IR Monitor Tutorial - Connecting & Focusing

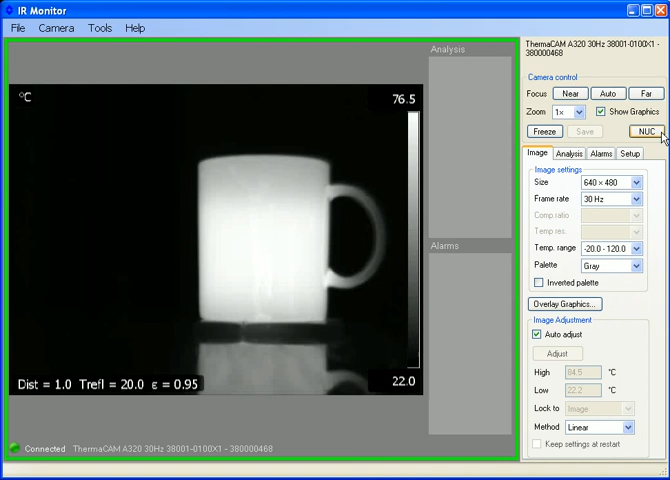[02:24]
On screen: scale bottom 22.0°C
It helps keep the image crisp, clear, and accurate with regard to temperature measurement. If I click it now, you may have heard the click on the camera. And, of course, the image still looks great. And, of course, the image is actually so great. Let's go back to the camera.